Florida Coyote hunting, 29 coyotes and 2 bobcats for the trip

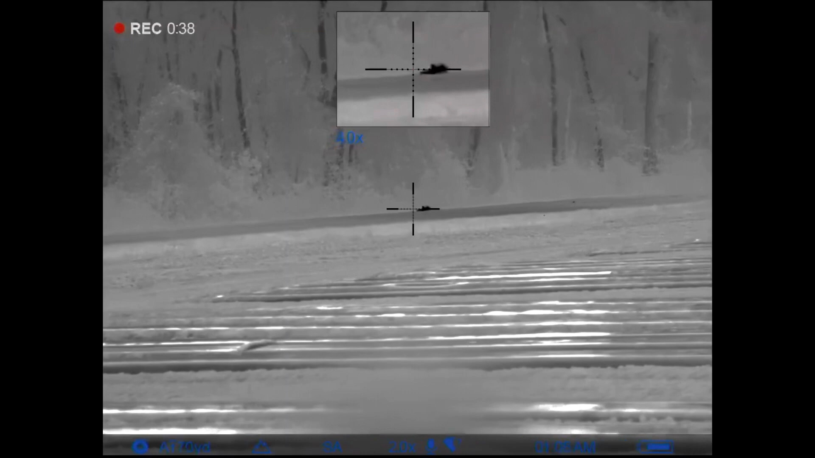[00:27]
He ain't, that one ain't going nowhere.
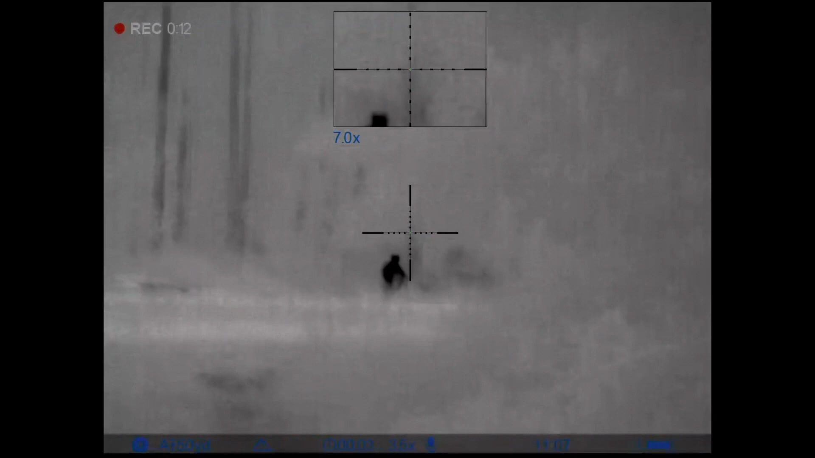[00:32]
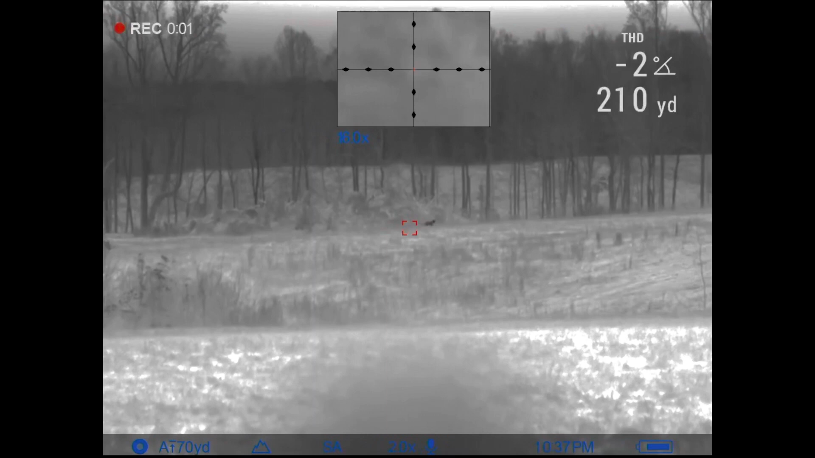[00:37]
Two, two ten. You want to shoot him?
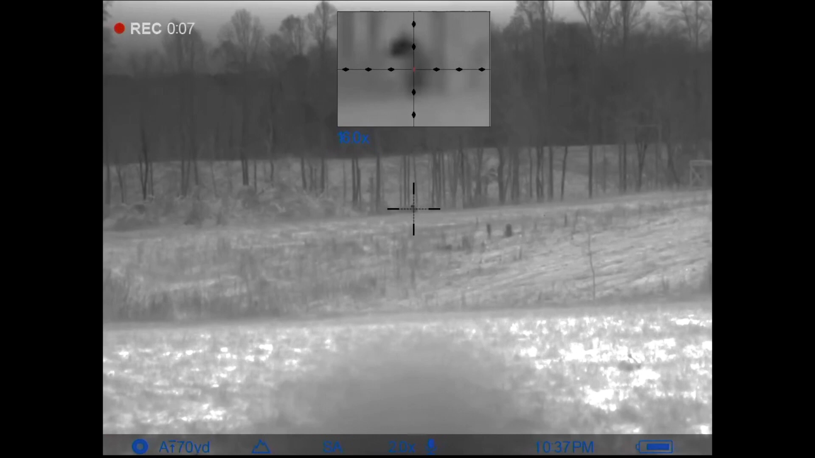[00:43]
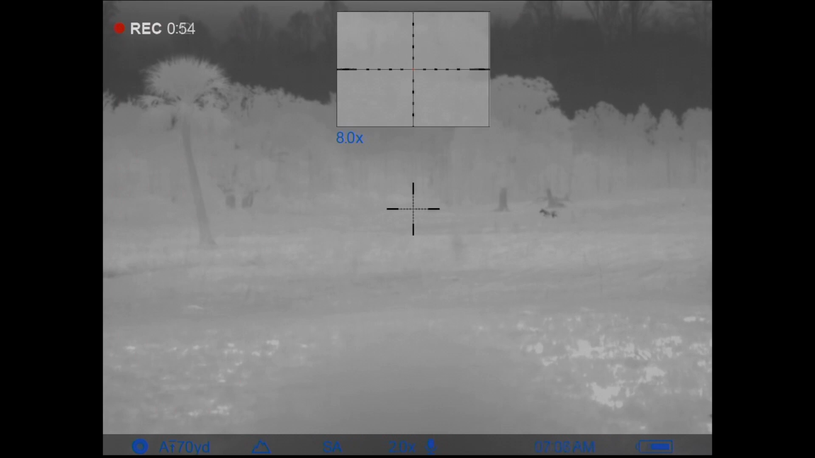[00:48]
You're on that left one.
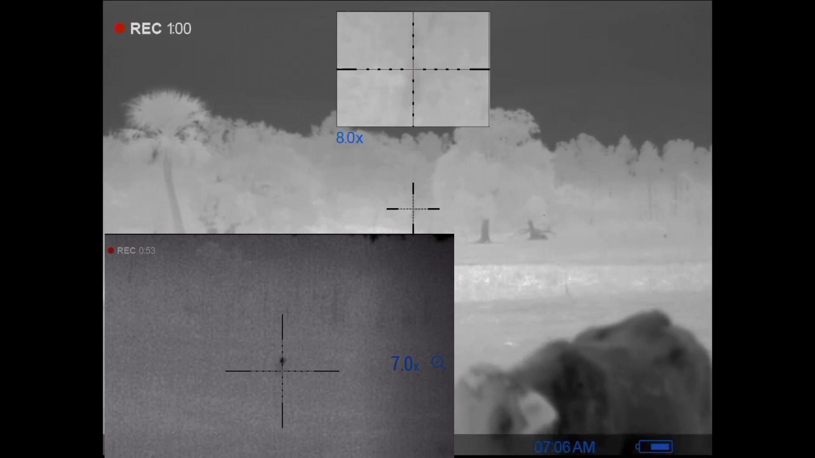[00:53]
Damn. Alright, Bobby, you're on the right one. Yeah, that one's coming this way. Yeah, y'all ready? Yep. One, two, three.
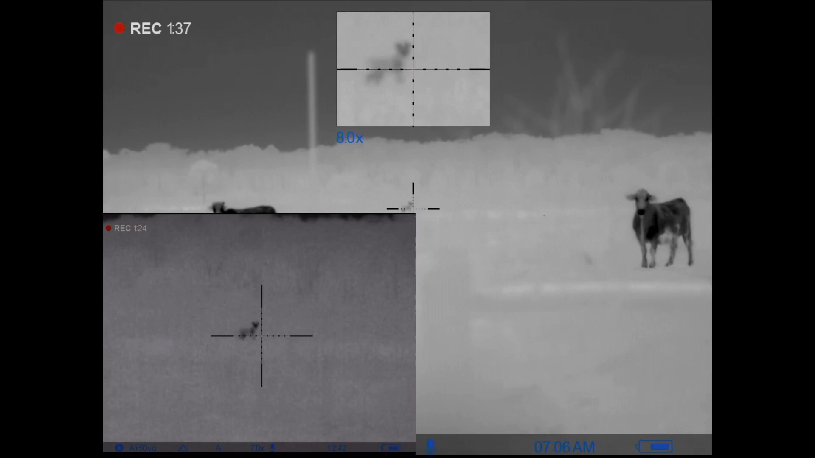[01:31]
Damn, you got the left one. Yep.
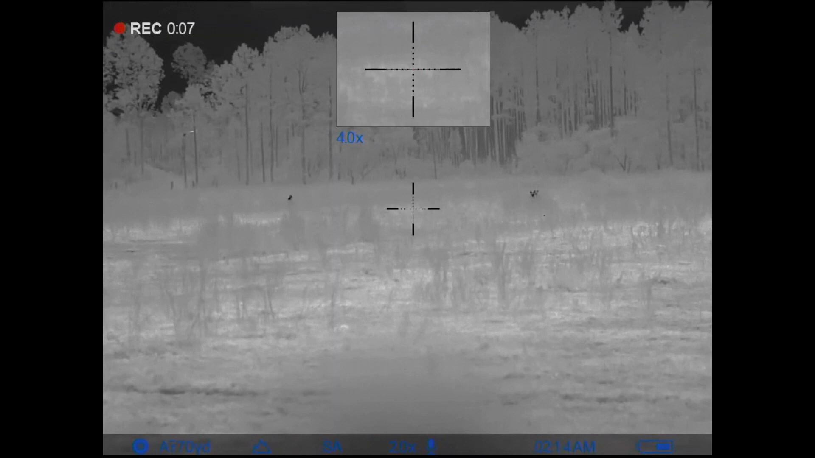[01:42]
Woo. Woo! Woo! Woo! One, two.
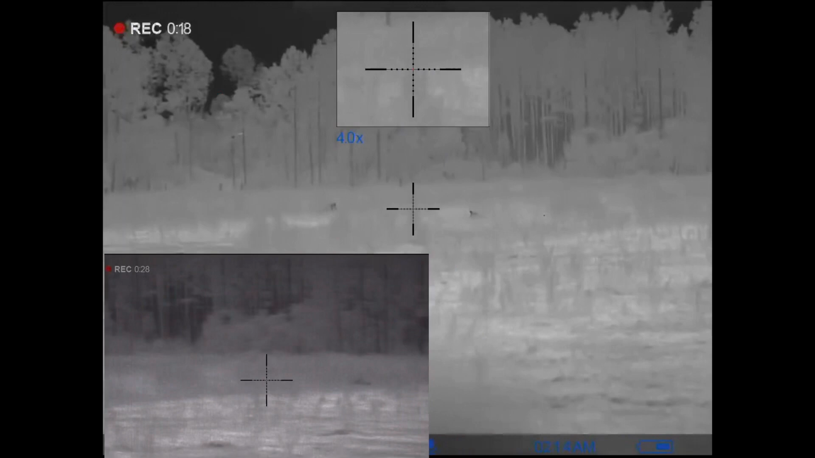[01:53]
Woo! Woo! Woo! Woo! Woo! Woo!
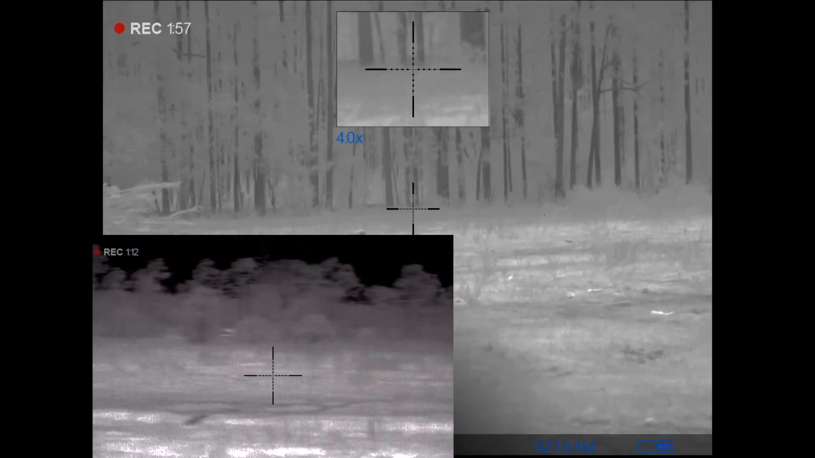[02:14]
It's a different one. It's a different one.
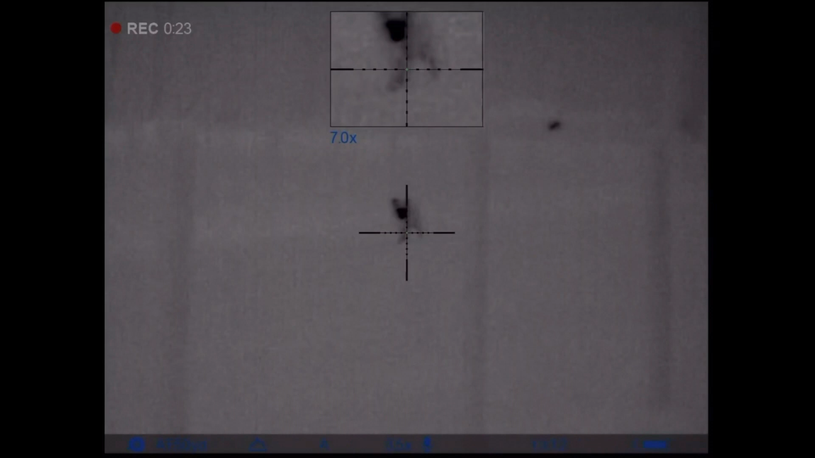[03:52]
Oh, he's buying a pose for me.
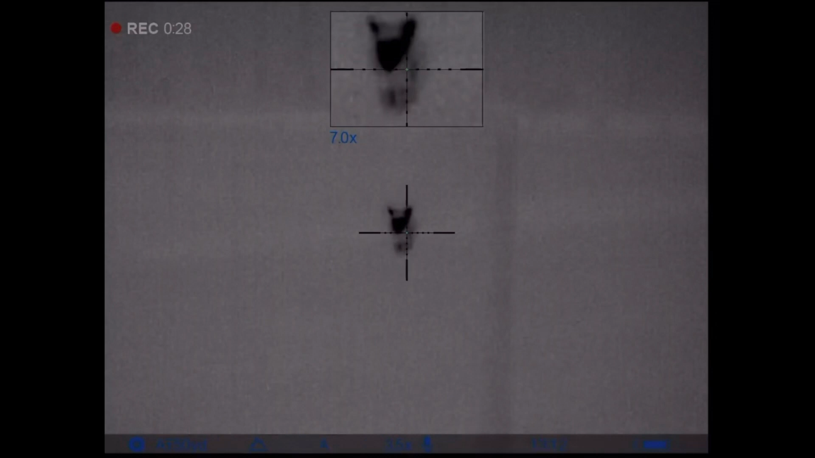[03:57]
Oh, he's buying a pose for me. The sun goes down, then they come around.
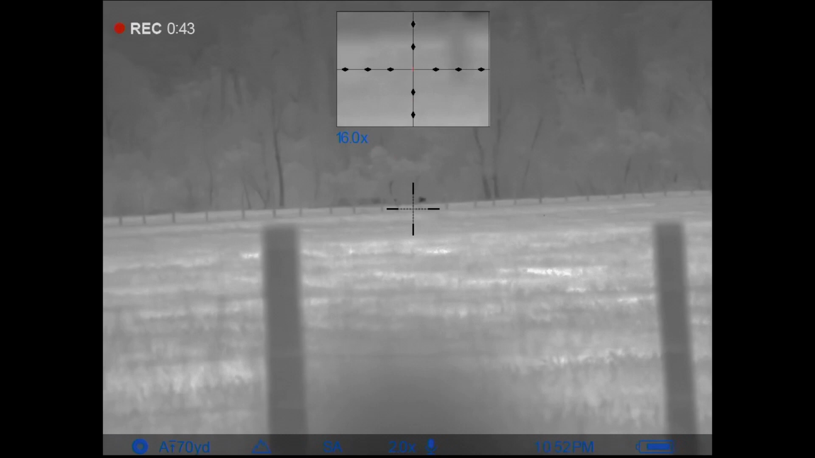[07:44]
There, yours broadside. You ready? Huh?